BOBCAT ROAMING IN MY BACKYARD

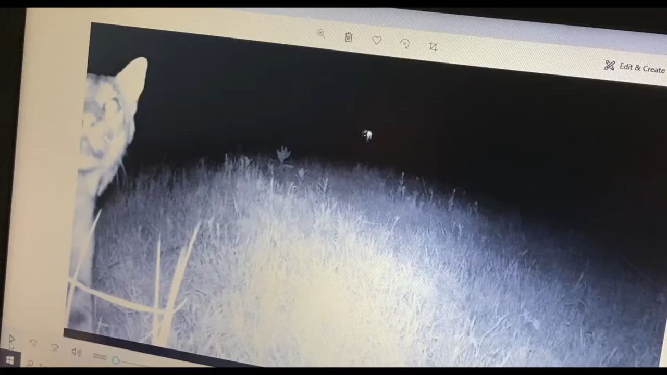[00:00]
all right let me see the video jess oh my gosh
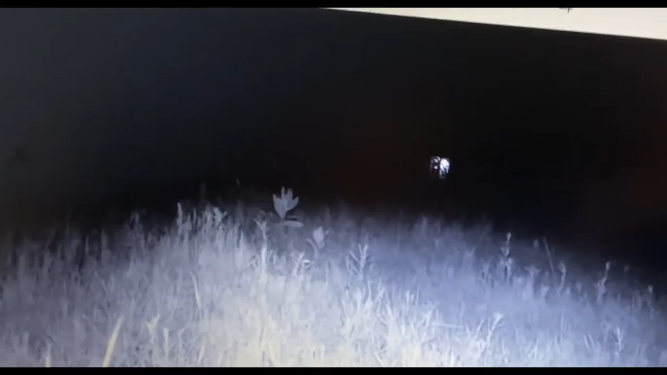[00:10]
look at there's our back patio light so it was before we even went to bed this is wicked so he's walking well let me show you daytime pictures of the skunk was this from yesterday
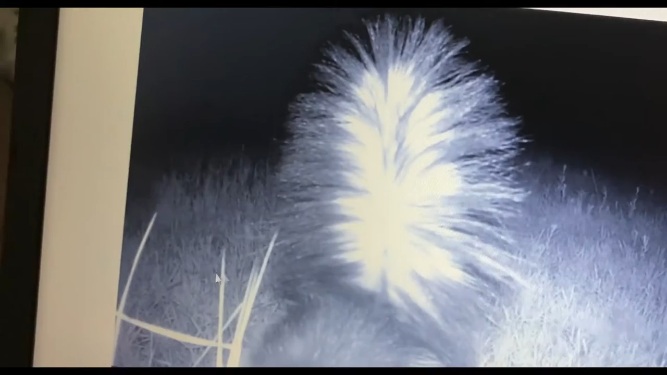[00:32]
so the night before okay so the night before was a skunk and let me see the bunny
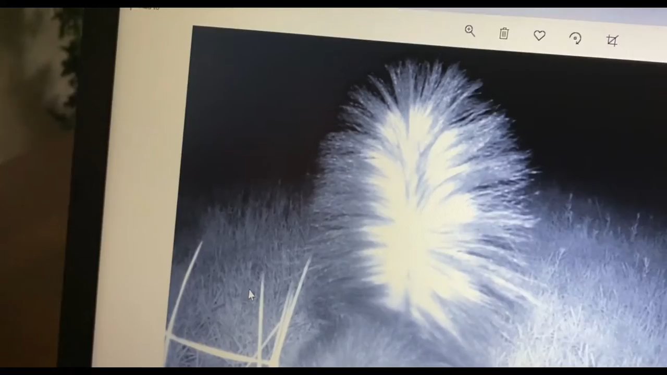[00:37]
oh there's the bunny should you do the turkey vulture one oh yeah all right what's next in the side pasture all right here's the coyote this is so crazy
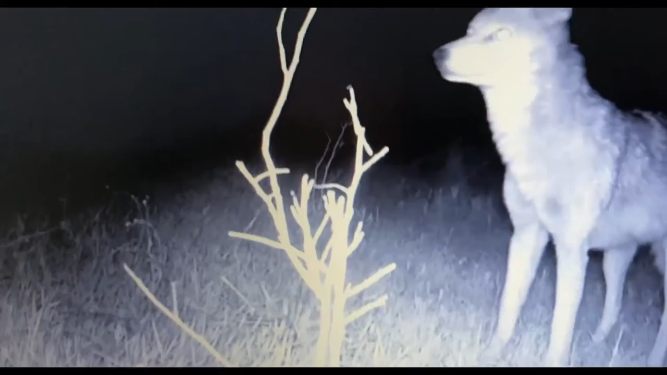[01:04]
we hear them all the time they are so beautiful